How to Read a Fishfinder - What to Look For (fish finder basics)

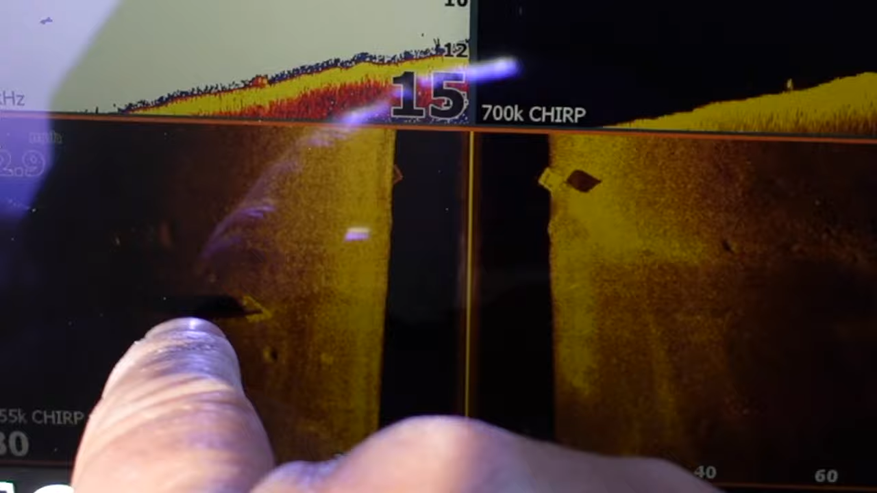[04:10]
shadow right here so it's pretty you know it's four or five feet off the ground here's another one right here
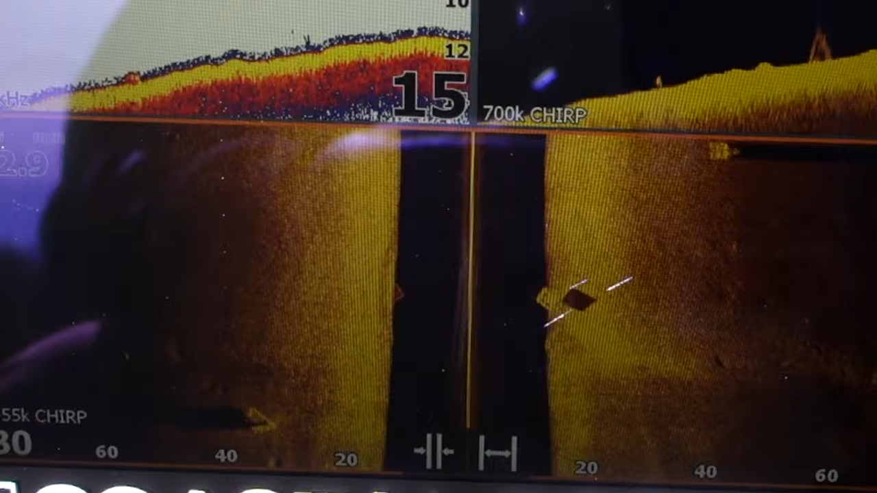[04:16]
those are actually plastic pallets on this lake there's another one and there's another
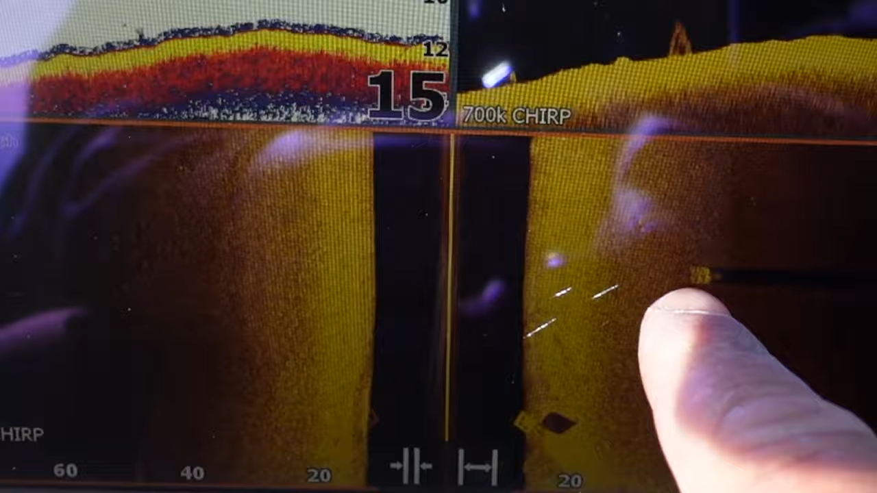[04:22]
one it's just casting a really long shadow because it's super shallow and it's on the right side now look right here way over to the right you see that hard thing okay those are rocks so i'm going to
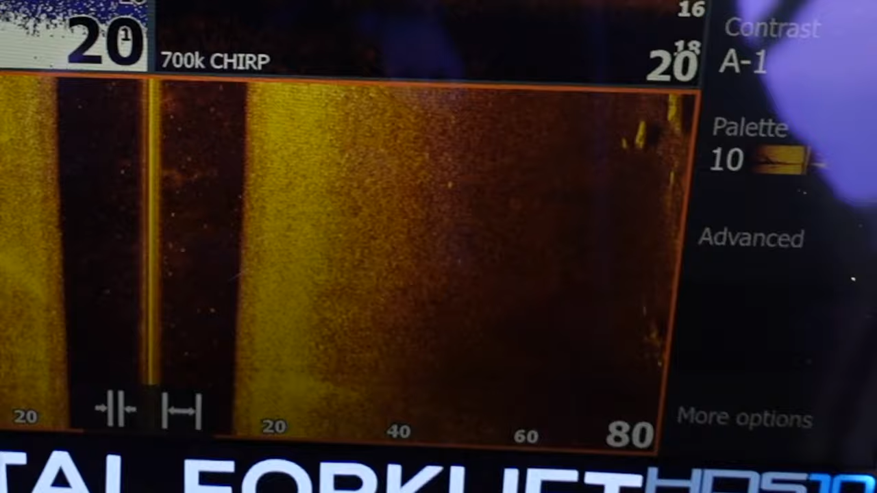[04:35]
turn watch what happens when i turn well you didn't really see it on this one but i'm going to turn and i'm going to go back over towards those rocks okay yeah they're over on the left
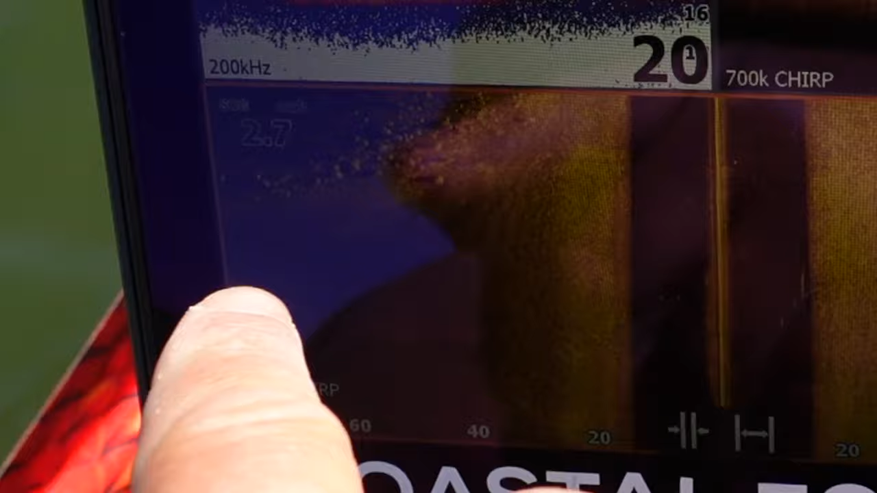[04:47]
whole bunch of them i saw that had i not turned and looked at it i'd have missed all of those rocks right there
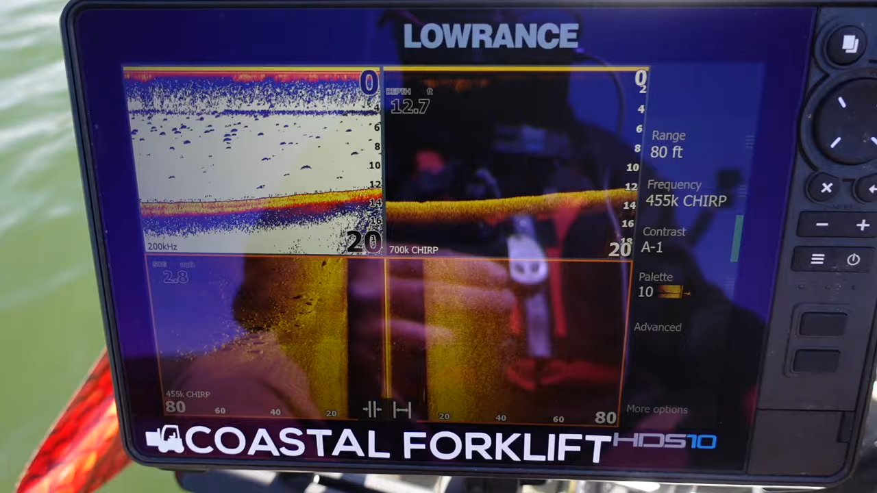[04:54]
nice hard bottom and those are the two that i saw
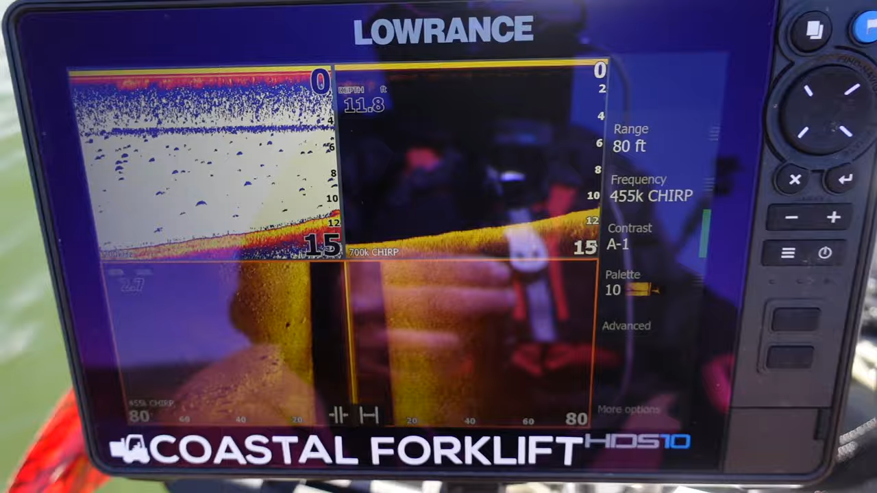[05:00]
how deep am i yeah we're looking at about 11 feet 11 and a half feet
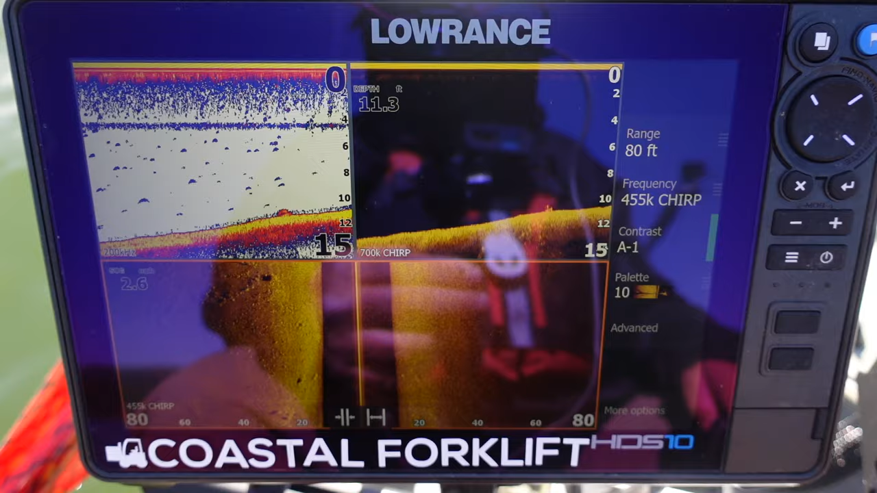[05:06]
okay more hard bottom more rocks and those will be fish will be on those certain times of the year start seeing those rocks on the right side now
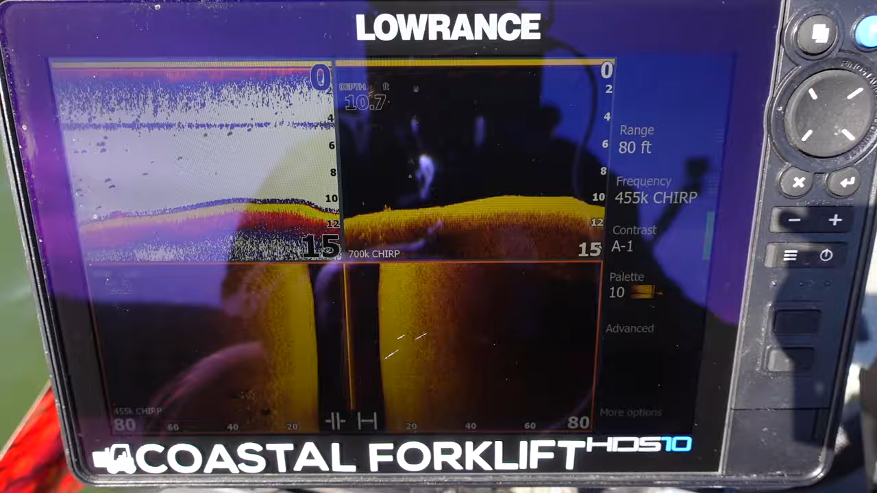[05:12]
On screen: depth 10.7 ft
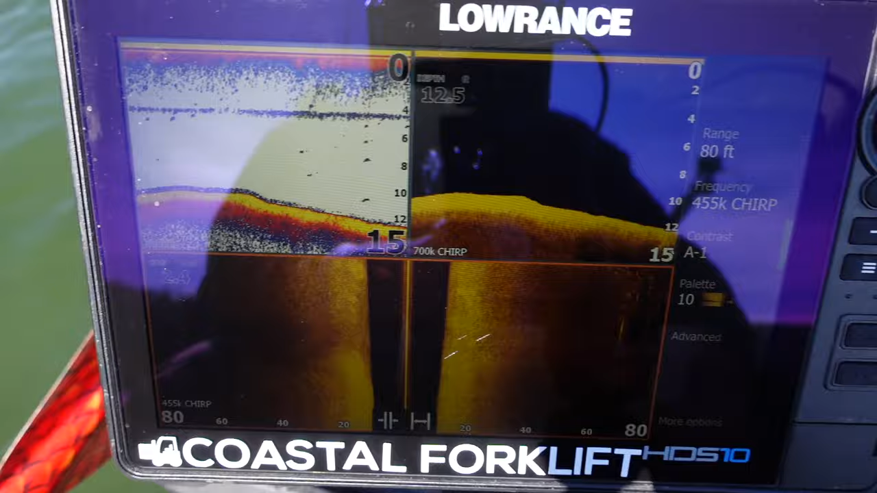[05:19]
all right we're going straight again see how straight how blurred those rocks are because i was turning in the middle of it that's what i want to show you before i was turning and it causes those things to stay you know stay in the in the cone longer
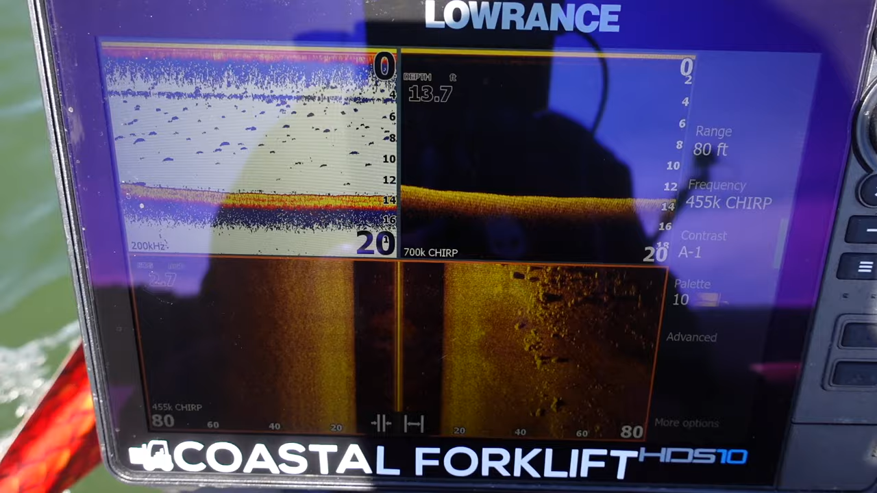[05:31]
nice beautiful rocks
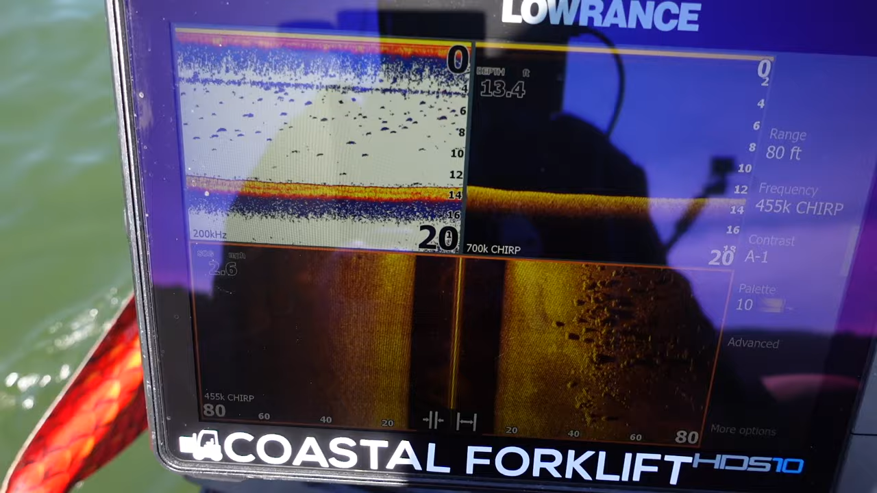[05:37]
On screen: depth 13.4 ft
man i love scattered rocks like that when the fish get in there it really really gets good all right look over on the left see over here we got
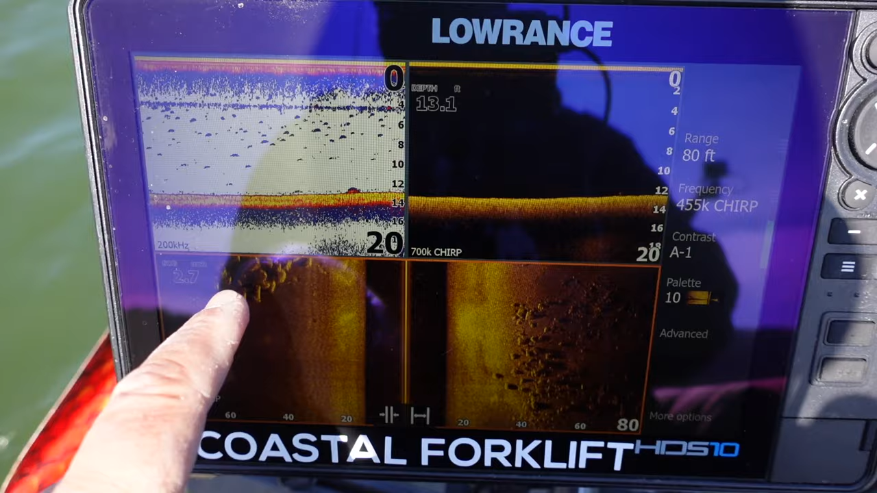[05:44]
there's a whole bunch of big big boulders
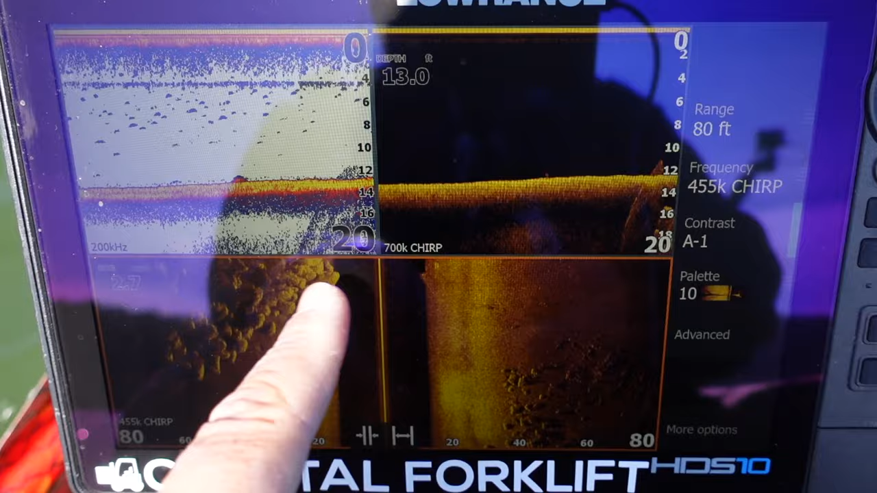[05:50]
up in here we just went over top of one you'll see the the slight edge of it on the on the regular sonar
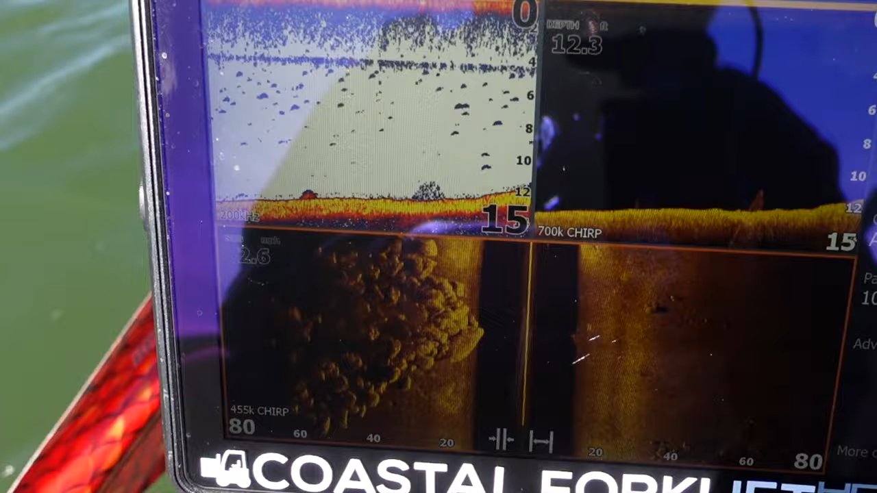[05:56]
saw a little bit of it on the down imaging
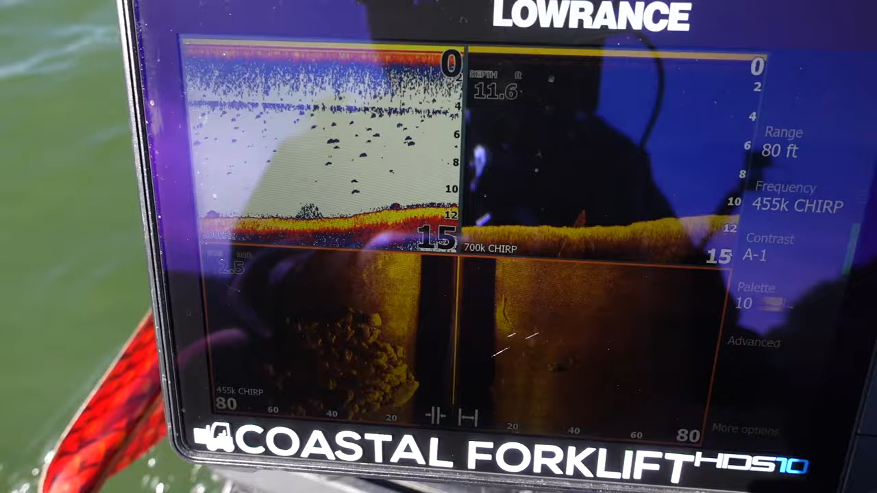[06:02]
now i'm going to turn and i'm going to go into those rocks and i want to show i want you to show you a few things okay so i'm turning so i get to see those rocks again
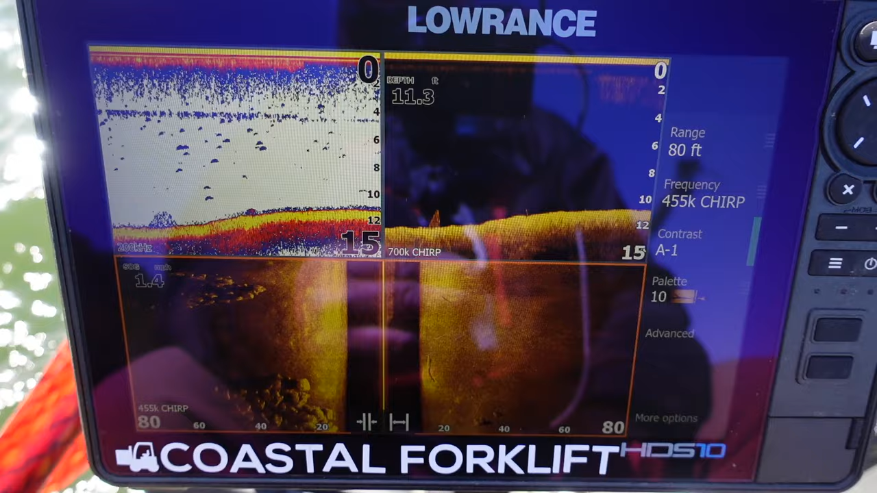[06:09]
on the left so i get to see rocks on the on the regular sonar down
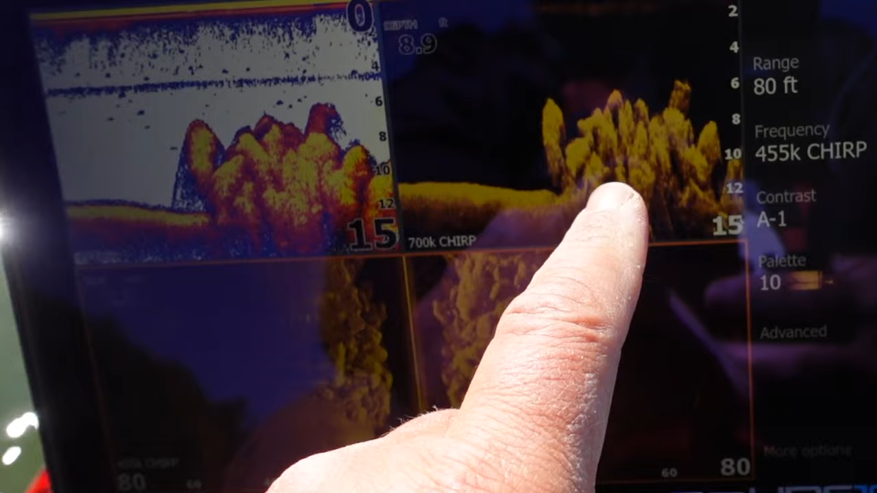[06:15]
imaging and the side imaging and where the down imaging comes in handy is if there's fish in there's a few little small